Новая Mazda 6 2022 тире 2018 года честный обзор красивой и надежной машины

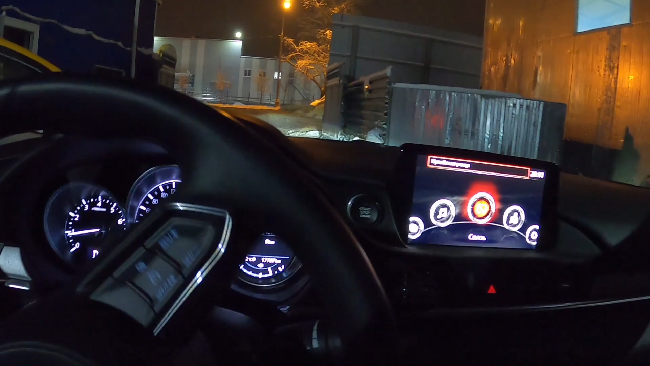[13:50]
Проекции, кстати, на стекле даже знаки цветным показывает.
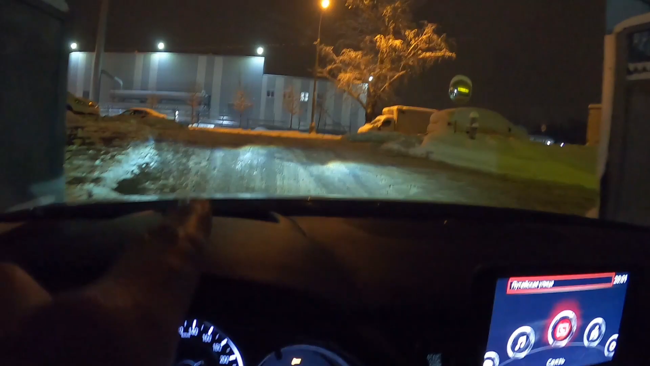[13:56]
Не знаю, на камеру видно, не видно, но показывает все цветно.
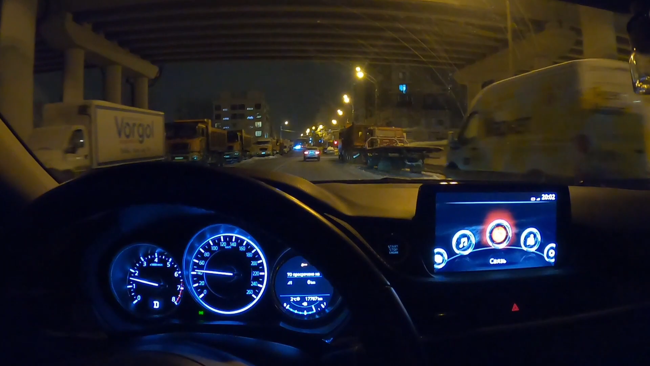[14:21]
По шумке машину вот сейчас разогнался 150. В принципе, нормально. Немножко шум от арок идет.
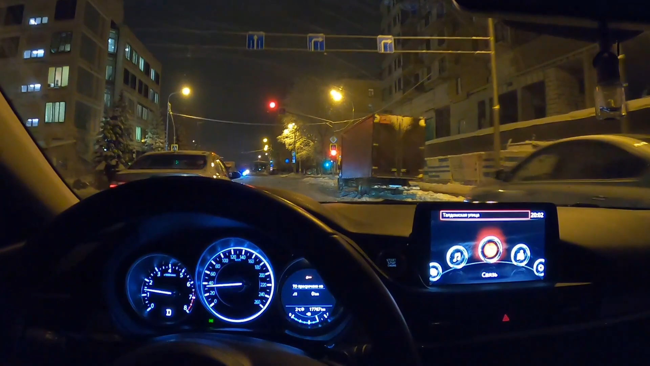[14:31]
Но это как и на всех машинах этого класса. Ну и резина там стоит. Пирелли с огромными шипами. Как кошка по асфальту грызет.
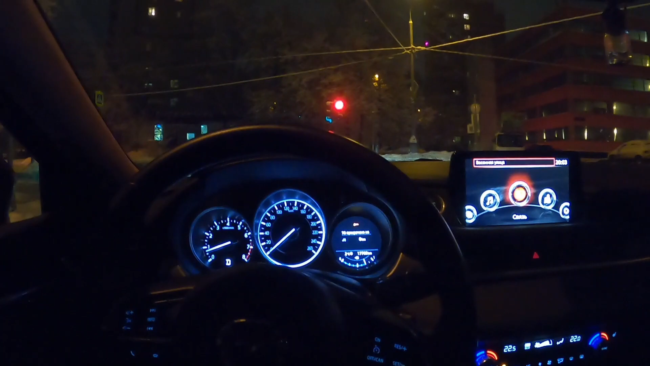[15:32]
Сейчас вот здесь даже немножко неровность. Машина ведет себя вообще нормально. Но Камри немного помягче. Сразу. Чуть проехался, камрюха помягче себя ведет. Вот.
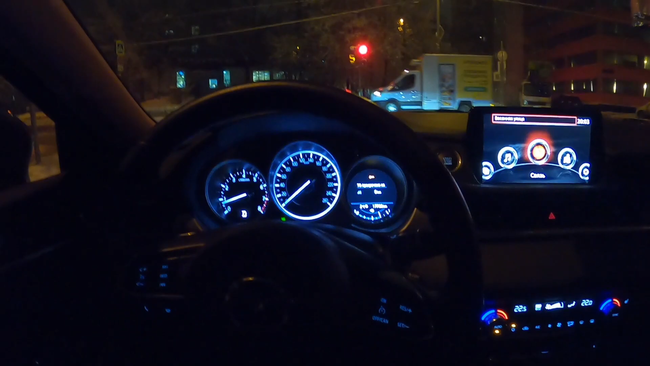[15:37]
По шумке, в принципе, нормально, тихо, ничего не скрипит, ничего не шумит.